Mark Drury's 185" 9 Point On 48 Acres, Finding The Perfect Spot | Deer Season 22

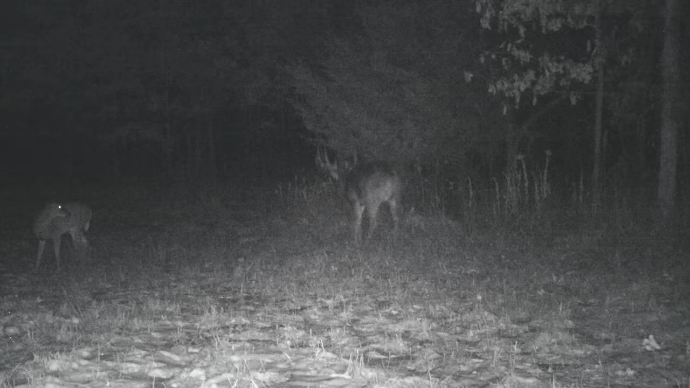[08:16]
a picture where i saw that front leg all swollen and i was like oh he's got an injury of some sort then i got another picture where it showed his shoulder literally you could see the
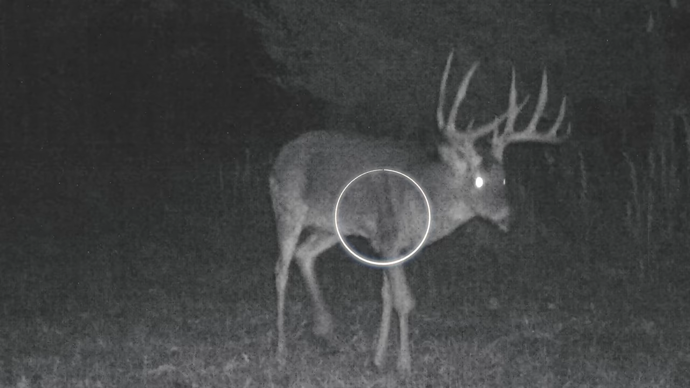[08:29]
the shoulder bone through his hide with literally no muscle structure in and around that shoulder and i'm like what's going on with this deer so we shifted our focus to that deer we felt